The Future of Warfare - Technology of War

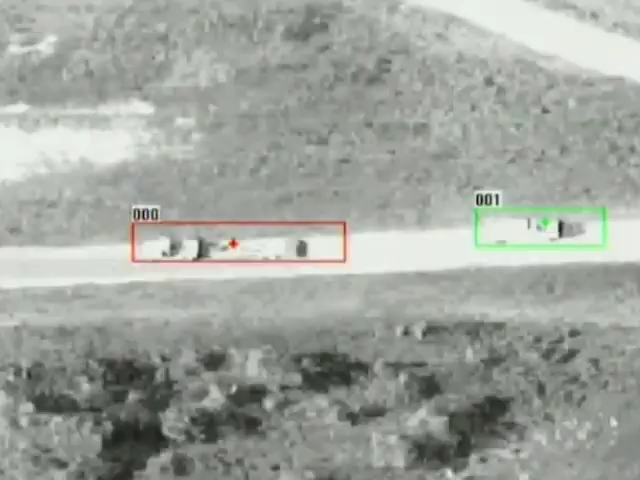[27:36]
Hunting enemies by remote control with blinding speed and limited risk to friendly forces.